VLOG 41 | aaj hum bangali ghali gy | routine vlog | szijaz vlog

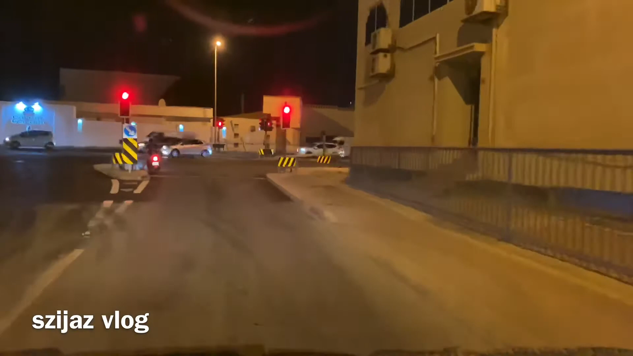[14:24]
इससे फिर हम आगे निकल जाएंगे बुदैया हाईवे की तरफ।